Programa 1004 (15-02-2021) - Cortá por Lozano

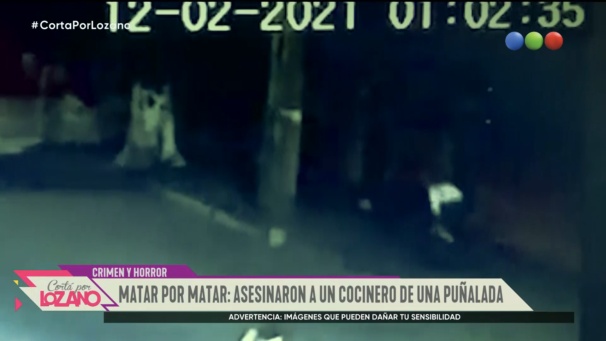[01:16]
La herida que le van a dar ahí cuando aprovechan que ya lo tienen tumbado en el piso a Leandro, que estaba llegando, esa herida, la última, es la que lo mata.
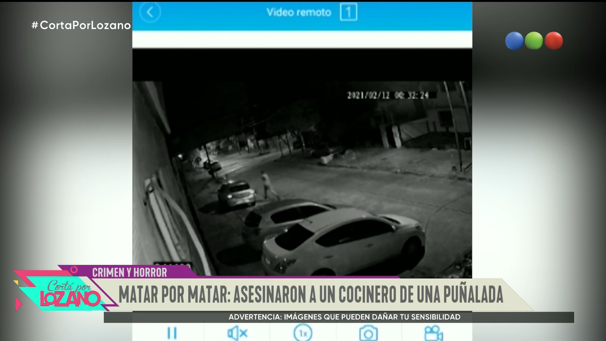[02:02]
Estamos viendo el registro complementario, que es la fuga de los criminales. Claro, vimos la primera etapa cuando lo matan de ese puntazo. La herida, de hecho, la familia, los amigos registraron todo el reguero de sangre que él va perdiendo, tratando de salvar su vida.
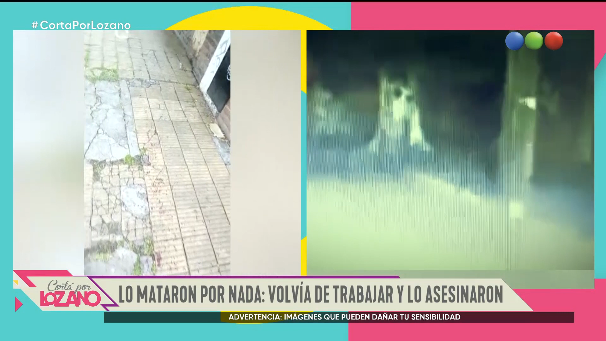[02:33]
la puñalada, es lo que le termina causando la muerte. Un asesinato brutal. Planteamos el matar por matar porque son delincuentes que, ante cualquier situación en su mente, tienen como el pretexto para decir, te mato.
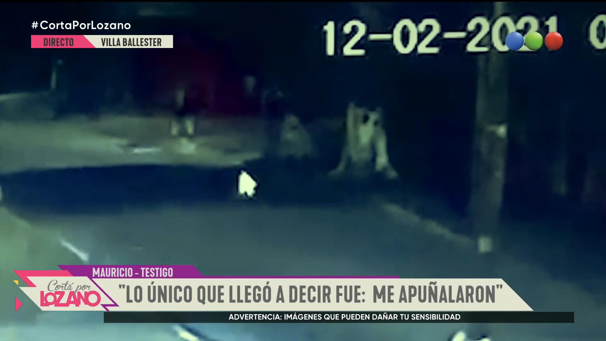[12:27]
Él tenía una mochila entonces, lo que queda tirado atrás de él es la mochila. No, una bolsa.
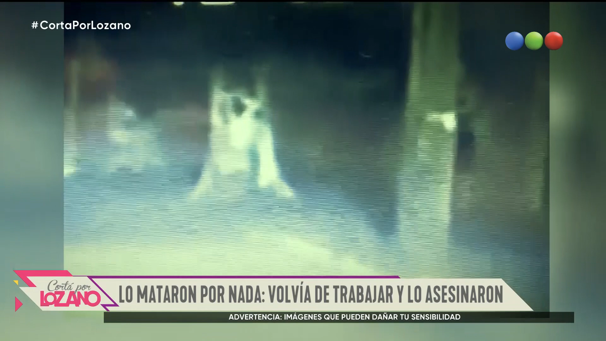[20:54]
Ahí vuelve a buscar algo. Ahí. Exacto. ¿Sabés qué se le cae?
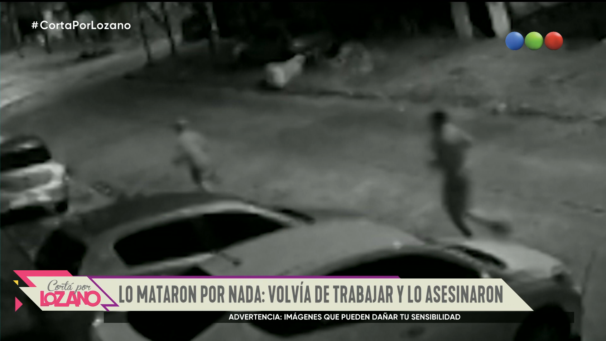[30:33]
Ver si en esa franja, desde que se baja la parada de colectivo hasta el lugar del ataque, aparecen en escena los autores siguiéndolo. O sea, digo, porque si lo siguieron hasta tener o sentir la impunidad para atacarlo, estos dos, que los que están en el video son los asesinos, vamos a partir por lo obvio. Los que están en el video son tanto los que le meten el puntazo como estos dos que están escapando, que es la otra secuencia. Pero lo que digo es, el laburo que están haciendo ahora es buscar todos los videos. Claro, porque hay un kiosco previo también.
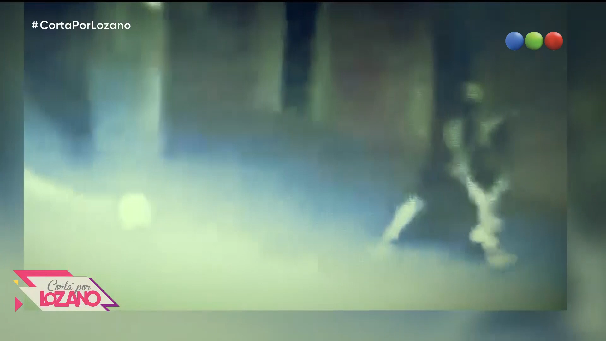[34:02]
Esa puñalada que acabamos de ver, ese puntazo que acabamos de ver, es la puñalada que lo mata. Es una herida en la femoral que lo que hace es que la víctima se desangre.